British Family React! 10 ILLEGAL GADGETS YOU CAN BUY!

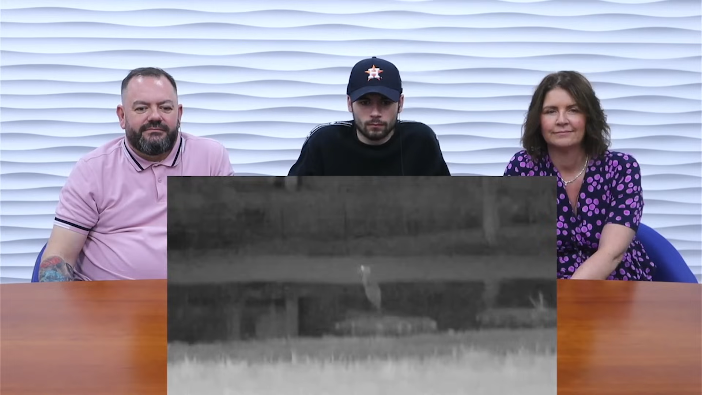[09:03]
with 7 levels of adjustable illumination and an all-optical system that helps you see animals and plants clearly in the total darkness or dim ambient lighting.